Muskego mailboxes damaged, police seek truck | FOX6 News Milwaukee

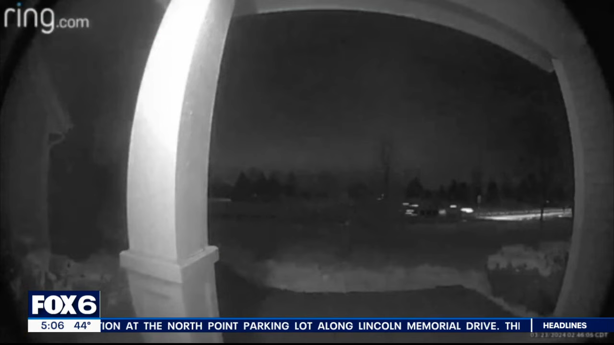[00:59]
Surveillance cameras caught a pickup truck going up and down the neighborhood, toppling mailboxes with its plow.